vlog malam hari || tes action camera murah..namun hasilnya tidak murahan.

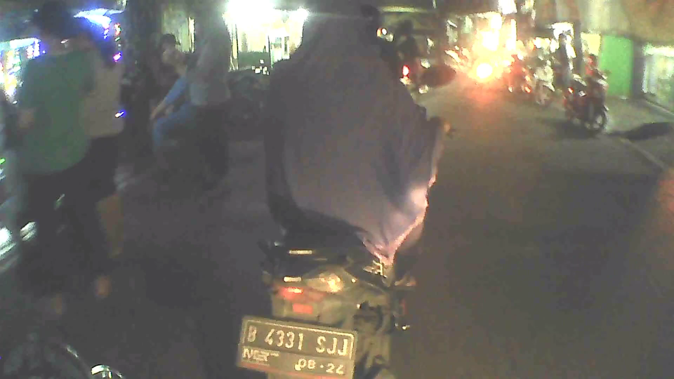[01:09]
Wih, belok kanan cuy gitu cuy. Jalan Menara Air masih.
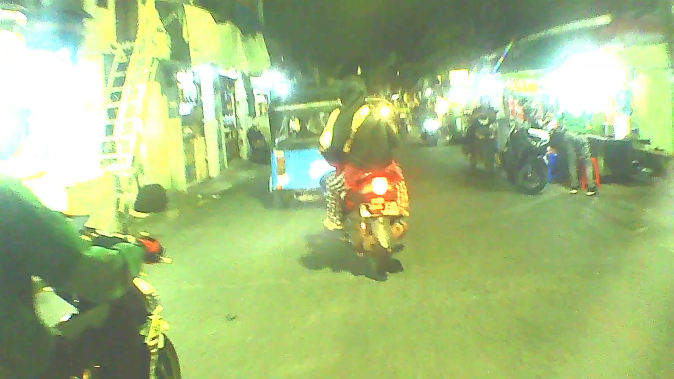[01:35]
Orang ngasisin kagak belok-belok tapi main HP. Waduh, yang bikin ribet. Rame para pedagang menjajah makanan.
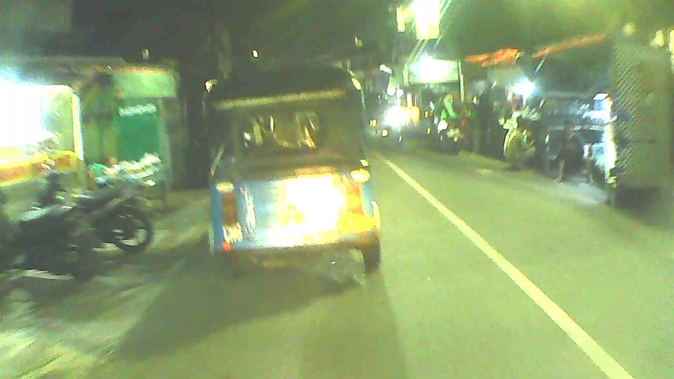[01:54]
Jatinegara, Matraman, Kampung Melayu, Tebet. Tuh, kalau umpamanya di depan belok tuh. Kita lurus aja cuy.
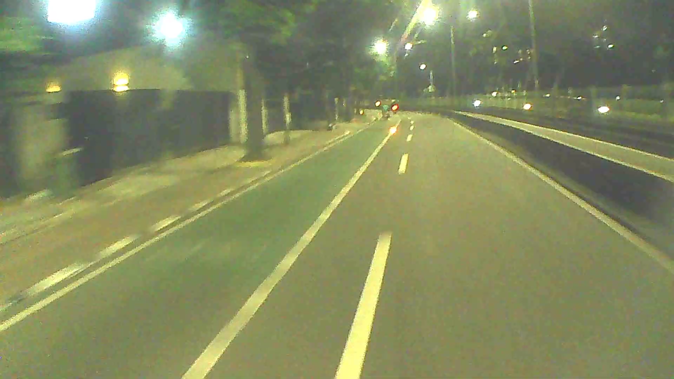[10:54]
Gelap gak kelihatan. Di spion juga gak kelihatan gue. Namanya hitam mau diapain udah. Hitam gak akan berubah jadi putih. Aduh, tapi biar hitam juga hitam manis.
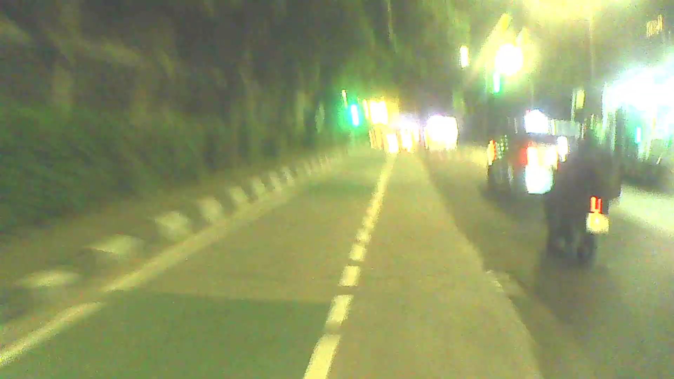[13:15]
Lu bisa ke Tanah Abang, bisa juga ke Petamburan Selipi. Kita belok kiri aja, jalur ya.